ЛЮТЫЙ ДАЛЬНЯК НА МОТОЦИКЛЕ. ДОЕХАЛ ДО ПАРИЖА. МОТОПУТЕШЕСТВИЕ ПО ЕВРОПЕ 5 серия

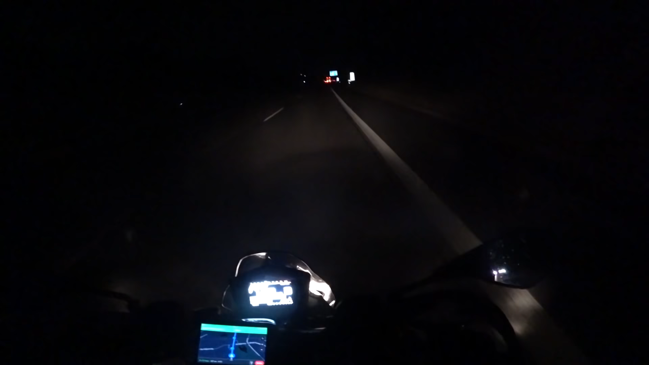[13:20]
ребята сейчас еду по автобану и понимаю что удор все офигенный свет ты смотришь на эту фару думаю что она очень маленькая плохо светит но по факту свет реально крутой я сейчас еду на ближнем блин а я все думал у меня на торсе здесь есть функция управления яркостью дисплея я все думал нафига она нужна теперь я понимаю когда едешь вот так вот по автобану не освещаем и если очень
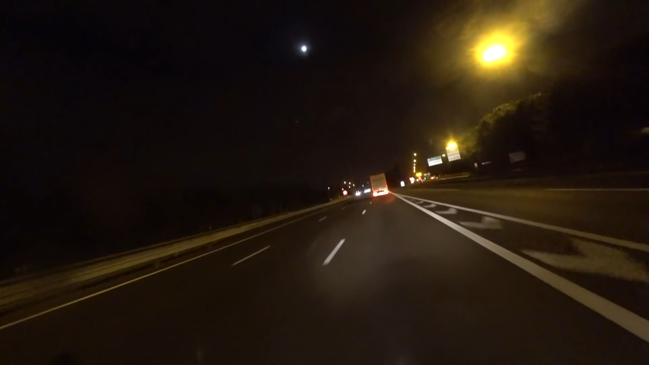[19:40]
на одном баке я проехал заранее сбавил скорость чтобы не обсохнуть вот у меня загорел флампчика кстати были так и что короче до
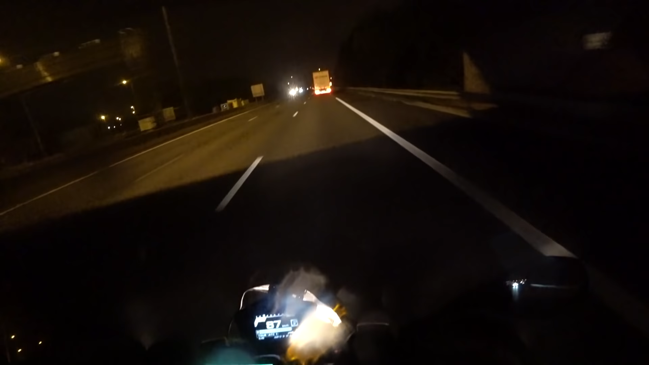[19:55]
парижа осталось буквально 20 километров я думаю что я доеду в таком режиме точно должен доехать дождь еще пошел для о днс апреля вот заехать может быть там не ветровик поставят то ли я сейчас бензину то делать надеюсь за пацанов доеду дотянув ну что господа я как бы в париже пытаюсь разобраться с этими гребанными
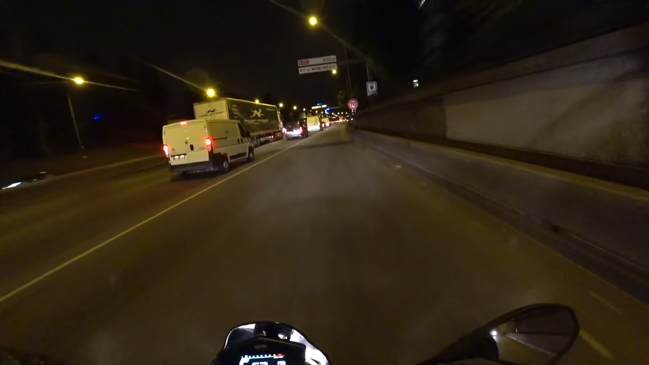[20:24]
развязками которые здесь пипец они непонятны и пытаюсь доехать до ребят на парах уже а через 200 метров заправка ура
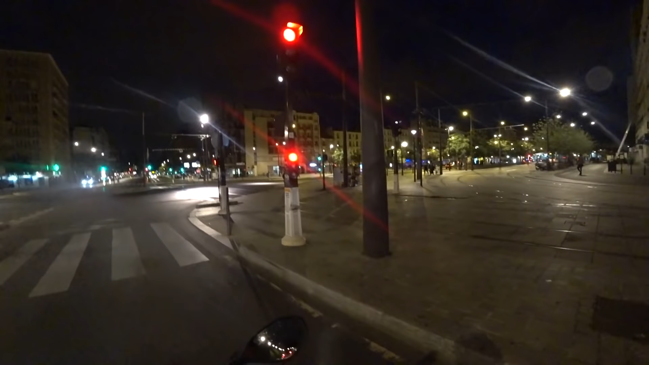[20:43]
что-то я в афиге ваще от парижа от франции еще непонятно еще навигатор тупит хорошо хоть заправку нашел нормально как бы 5 утра люди ходят стоят это блин не берлин где пустота 4 что я вообще в ахуе
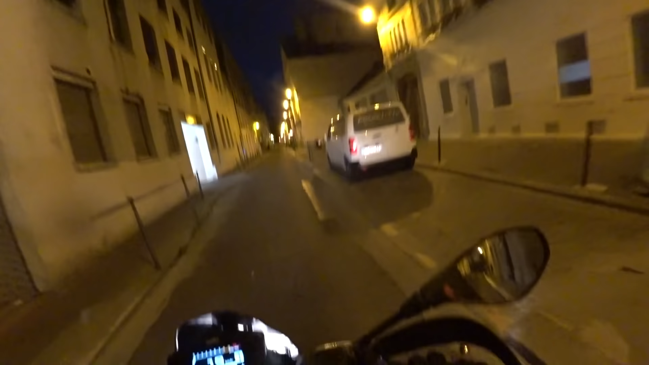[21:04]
от франции от парижа где где пацаны почему и здесь почему мне прошел на встречу темнокожий парень в шлеме куча мопедов стоит велосипедов улица